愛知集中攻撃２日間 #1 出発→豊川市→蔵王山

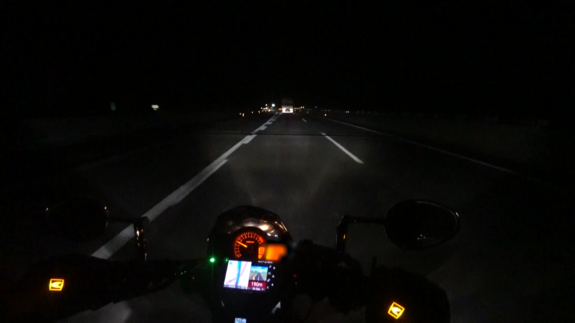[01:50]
沢ジャンクションを 左に行きます高麗橋名古屋方面 ただいまの時刻が10時43分うわっ誰もいねえ ハハハハこれは新東名から東名に移る 道路ですねほいえ 東名名古屋方面に行きまーす
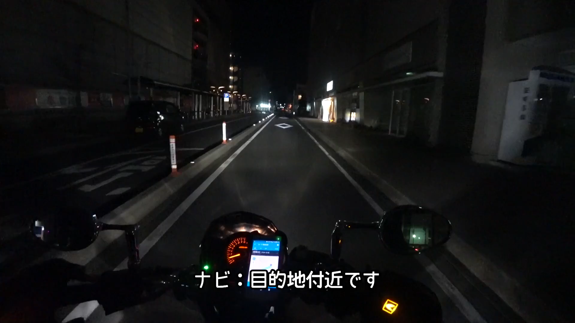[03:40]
目的地付近?あーそこだこれホテル斜め向かいに駐輪場があるから そこ止めてくれだってさ